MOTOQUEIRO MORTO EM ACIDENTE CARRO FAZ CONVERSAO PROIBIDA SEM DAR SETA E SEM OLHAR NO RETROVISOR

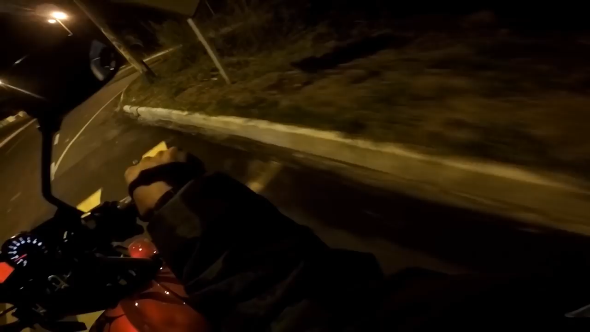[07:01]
tem muitos redutores que não tem canto um exemplo é esse aqui, ó essa passarela aqui, ó não tem canto não tem como o cara passar no canto ali,
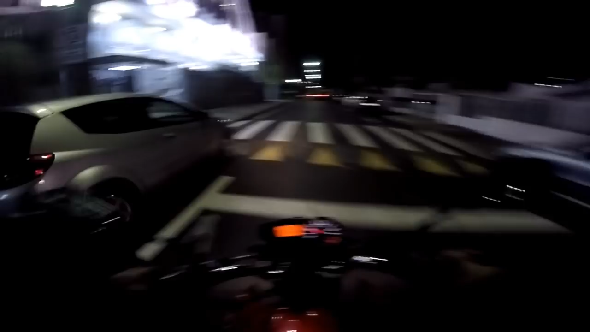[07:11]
ó tem um ferro ali que eles colocam o ferro para a água passar por baixo certo? então faz o redutor sem canto que vai diminuir muito o acidente porque infelizmente brasileiro é assim ele sempre dá um jeitinho né? mas o fator determinante para a morte dele não foi